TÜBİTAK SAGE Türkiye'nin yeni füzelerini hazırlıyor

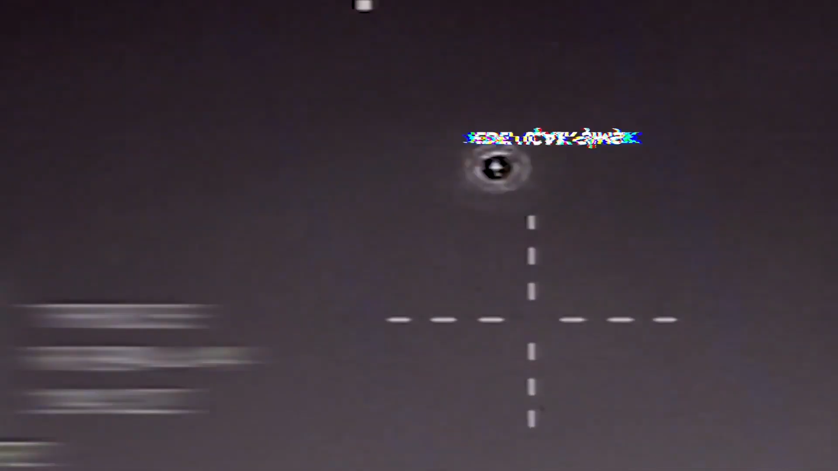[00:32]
Bozdağ'ın füzemiz uçaktan atıldı ve hedef uçakla başarıyla angajı oldu.
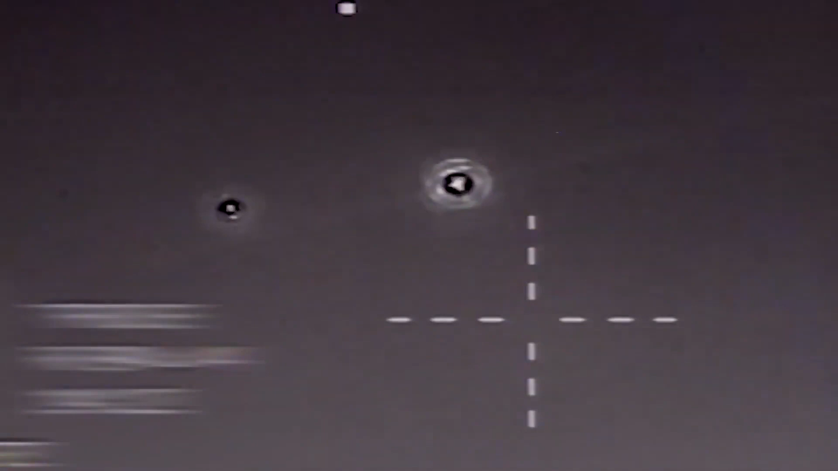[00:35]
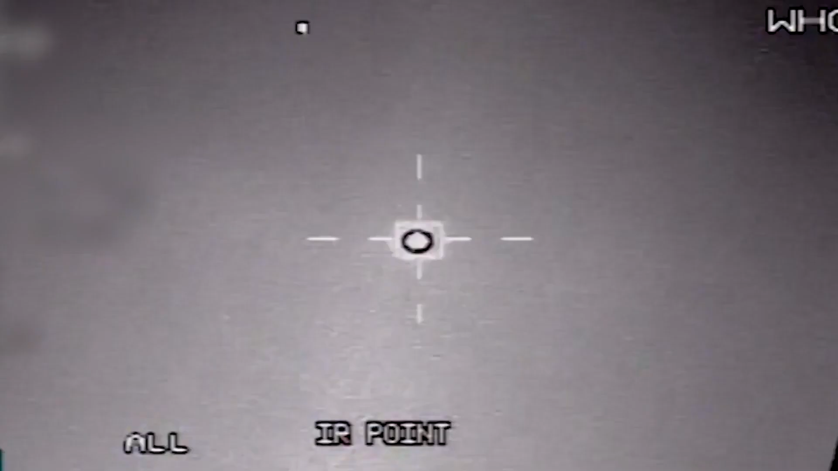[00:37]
Ve hit to kill dediğimiz doğrudan imha ettiği hedef uçağı. Tabi bu tip projelerde test süreçleri devamlılık arz ediyor.